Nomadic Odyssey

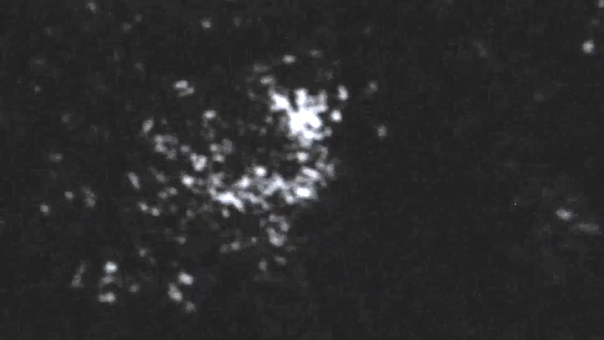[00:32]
Hopefully you can see this video kind of We'll be able to see the sheep We are taking the sheep in at the Owen farm now. I got a white bucket here Well, you can see on camera That's a bucket and I think there's gonna be food in that they're gonna run So let's go collect them you can't see him you'll probably hear him